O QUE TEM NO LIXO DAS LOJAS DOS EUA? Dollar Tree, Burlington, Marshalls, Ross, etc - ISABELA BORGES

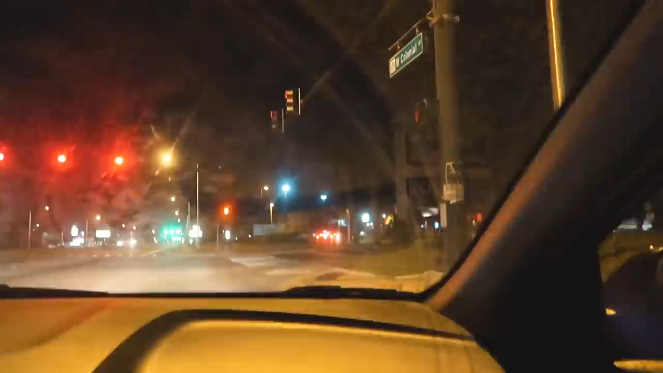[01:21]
ali tem várias lojas, vocês podem ver tipo a Ross, a Berlin,
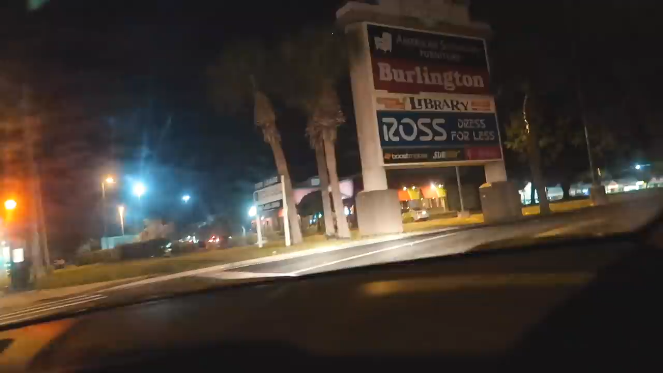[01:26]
então aqui tem muita loja mesmo E a gente vai agora pra parte de trás dessas lojas procurar os dumpsters A gente escolheu vir agora, né?
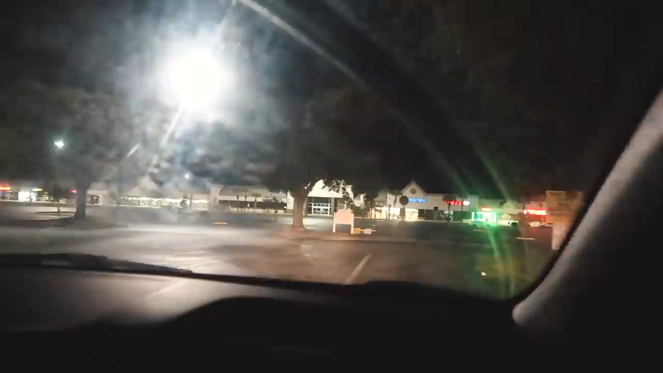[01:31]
Depois que as lojas fecharam, vocês podem ver que não tem ninguém aqui Tem só os carros de segurança ali A gente fica tenso, né? Uma coisa, isso não é legal, mas as lojas não gostam muito que você faça isso Porque você tá praticamente pegando os produtos dele de graça e usando,
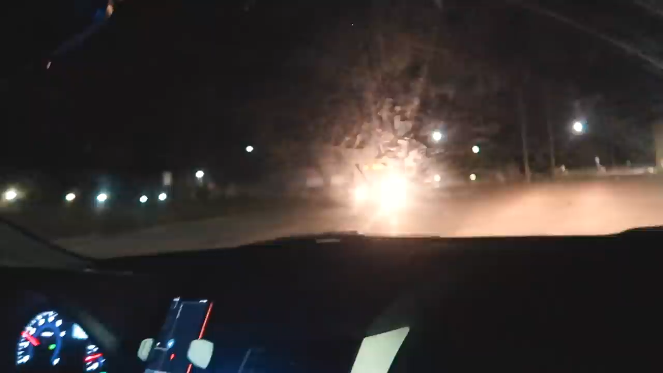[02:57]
Tem outros ali Aqui, ó, aqui,